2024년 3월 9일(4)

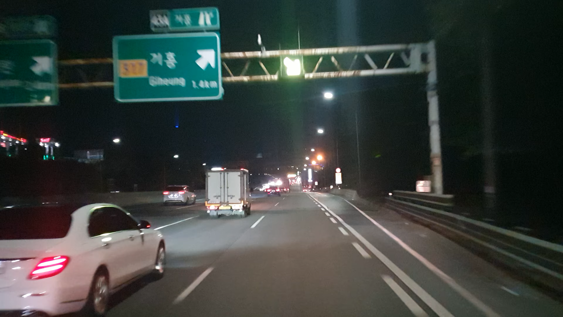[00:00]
여기에서입니다. 약 500m 앞 시속 110km. 500m 앞 110km. 박스형 단속 구간입니다.
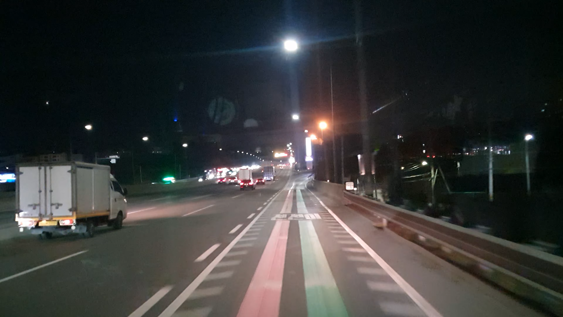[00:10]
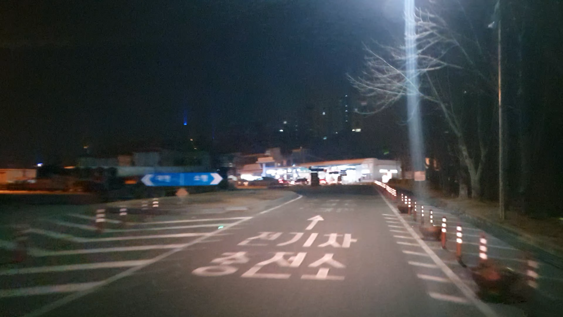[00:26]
안내까지 계속 직진입니다. 새로운 경로로 안내합니다. 다음 안내까지 계속 직진입니다. 기흥 휴게소네요.